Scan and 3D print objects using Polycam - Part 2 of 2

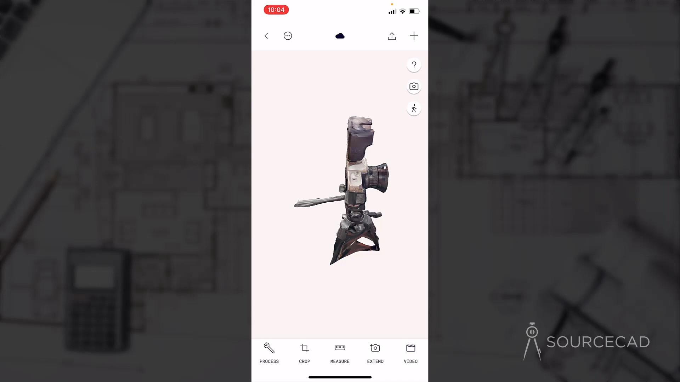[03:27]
Now as you can see, it has a lot of details, textures, lights and everything is kind of clear, though there are some problem areas which you can fix by taking even more captures, even more pictures of this scan. But we'll do that later. First, let's just crop this.
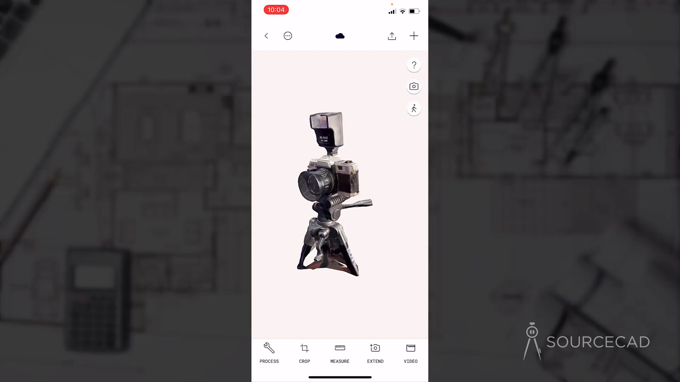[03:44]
So for cropping this, select this crop option and now this cuboid will show up.
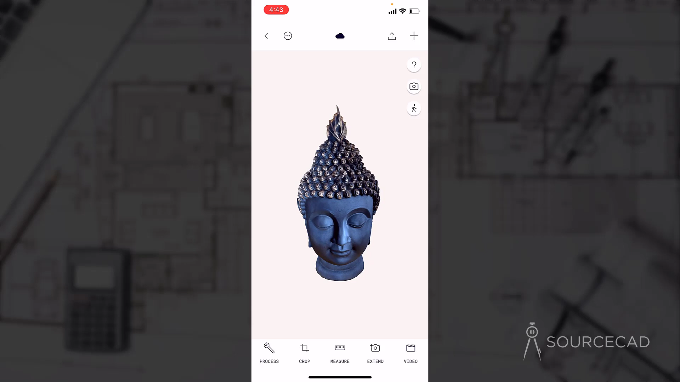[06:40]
but it looks like it is really good, kind of a neat model here.
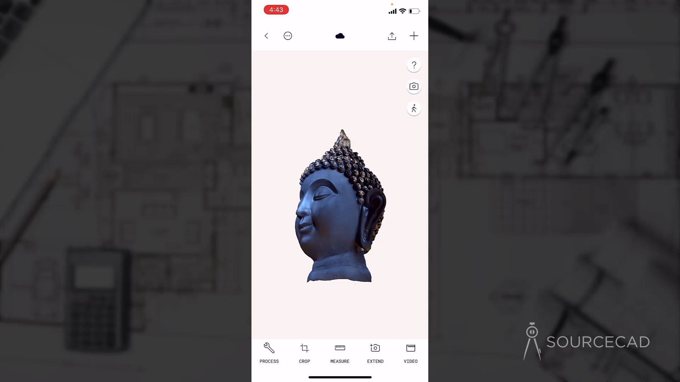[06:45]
So I'll directly export it. So select export option and here I'm selecting STL and STL is the best format for 3D printing.
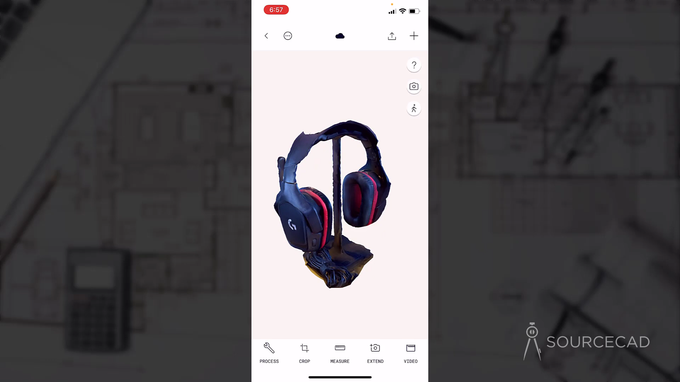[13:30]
It's very clean, but we just need to remove wires as well as this stand, which is obviously not part of this headphone.
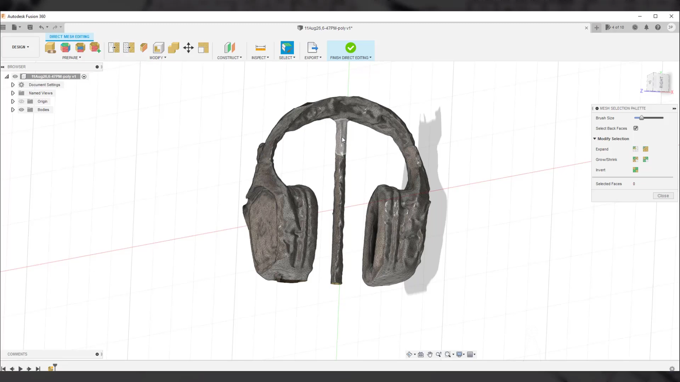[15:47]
Now we are in the direct editing environment where we can make changes in this directly. So let's start painting this stand. So I'll just select this area and maybe up to this height.
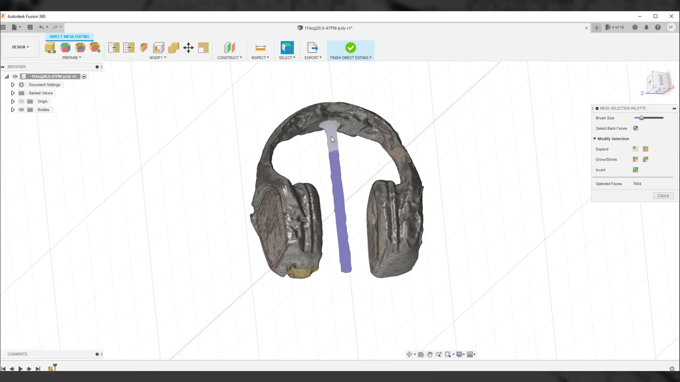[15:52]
And here also, I'll just select some of these triangles and now we are going to delete them.
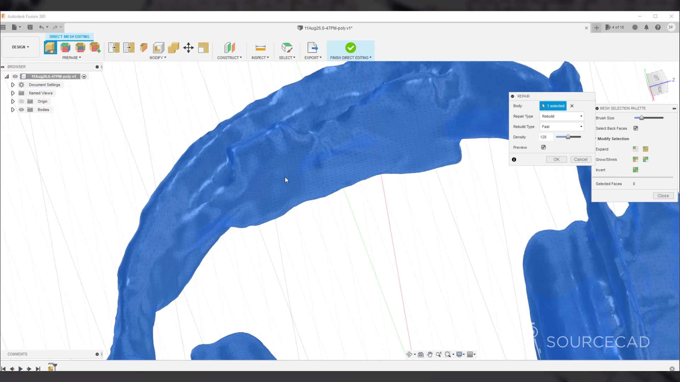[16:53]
And here it will use the triangular facets for merging these gaps. Now this gives an impressive kind of result.
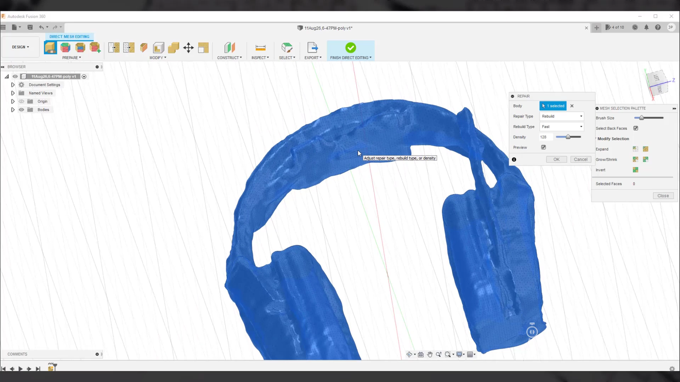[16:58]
Now here if you move to the top here also, the result is pretty smooth. It's better than the previous example.
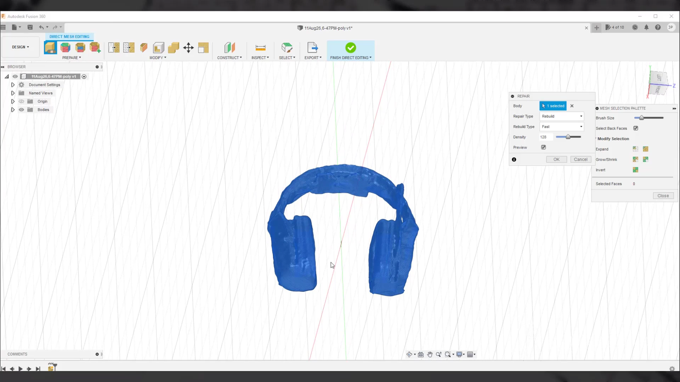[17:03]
And also all these gaps are now merged. So I'll use this rebuild tool here.
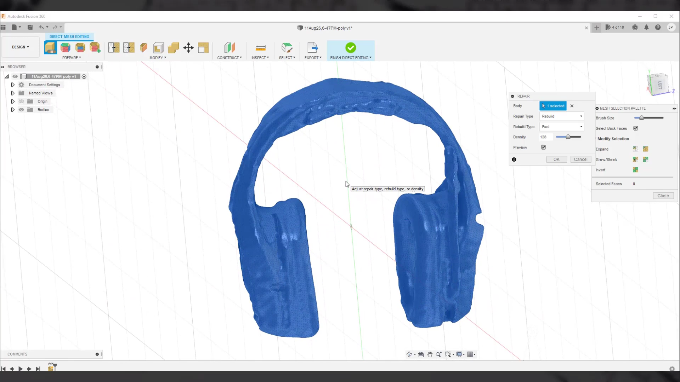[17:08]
Now if you want to increase or decrease the density of the triangular facets, you can increase or decrease it here, but we don't want that.
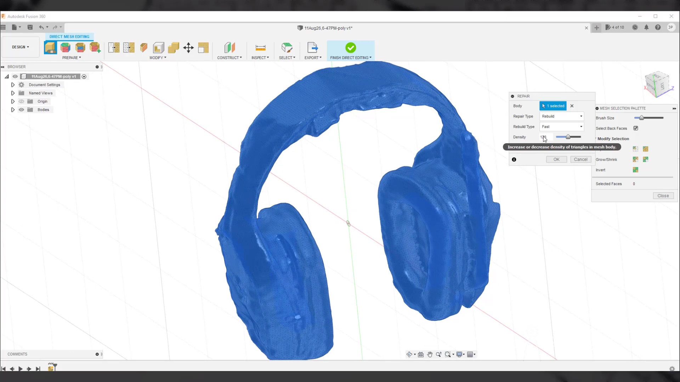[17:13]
So I'll just simply click OK. And here we are. So we have got this. Now if you want to further modify this model, you can do that.
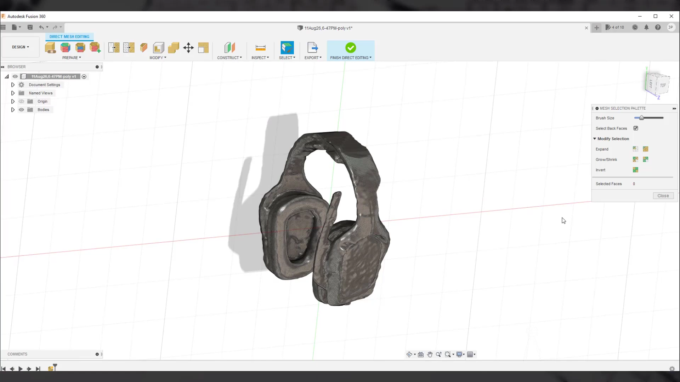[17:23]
For example, you can remove most of these facets simply by simplifying this mesh. Also, you can smooth some of these areas.
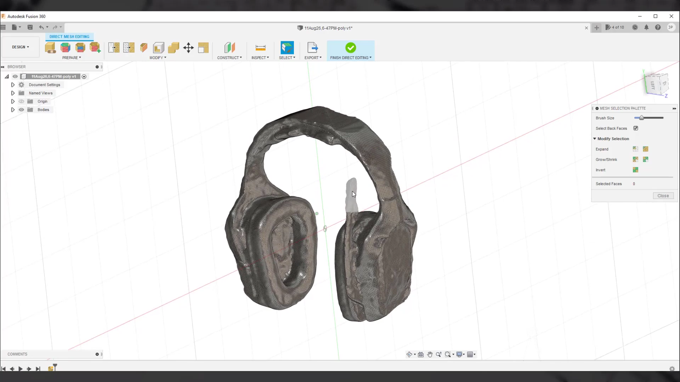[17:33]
For example, this microphone piece, you can smooth this one or maybe this part of the drawing. There are a lot of changes that you can do and you are only limited by your imagination.
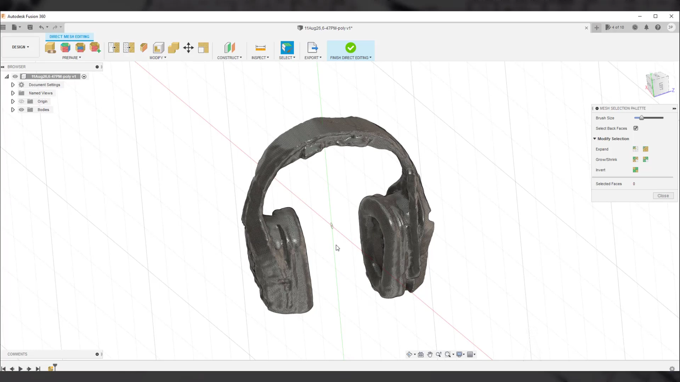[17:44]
But in this case, I'll only make these changes. And with that, I'll select finish direct editing and we are done. Now you can once again export this model for 3D printing or maybe if you just want to export it as an STL,